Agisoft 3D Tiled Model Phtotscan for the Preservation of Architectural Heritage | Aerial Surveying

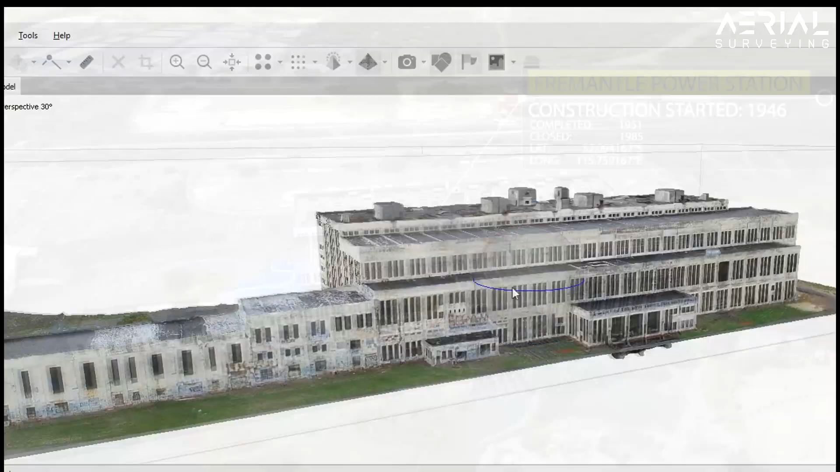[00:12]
this brings us to the south freemantle power station in western australia